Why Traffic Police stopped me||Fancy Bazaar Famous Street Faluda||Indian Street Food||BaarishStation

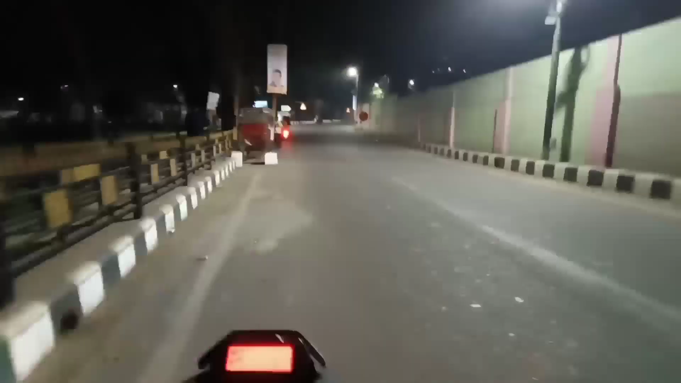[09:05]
আমি এতিয়া আহি পাই বেলিভিউ চ' গুৱাহাটী আটাইতকৈ ফেমাছ জেগা মষ্ট বিউটিফুল ড্ৰাইভিং প্লেচ বেলিভিউ